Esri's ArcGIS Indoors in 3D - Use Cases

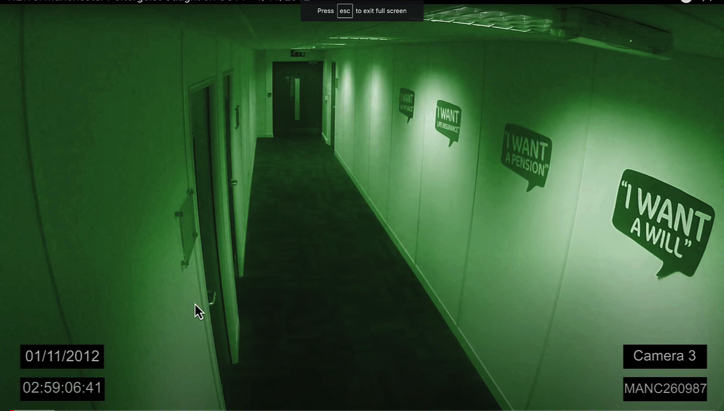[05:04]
that camera and what it's looking at at that point in time.